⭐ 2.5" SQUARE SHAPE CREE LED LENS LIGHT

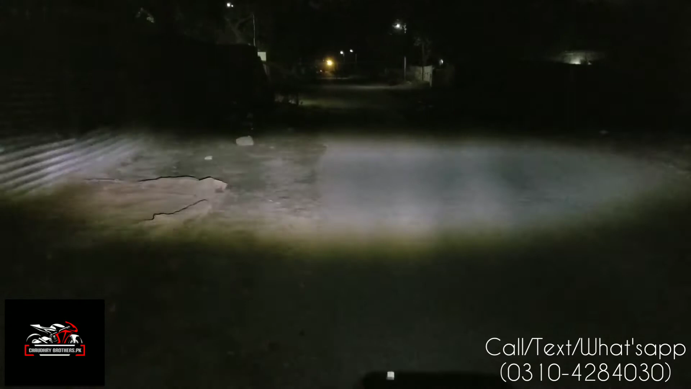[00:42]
निखते हैं काफी ब्राइट लाइट है वाइट आंगर भी कवर कर दिया काफी लॉंग लंध है और प्रेस करने के लिए हमें वाट्सप कीजिए या इन्बॉक्स कीजिए थैंक यू वाचिंग फर दिस वीडियो अलाहाफिस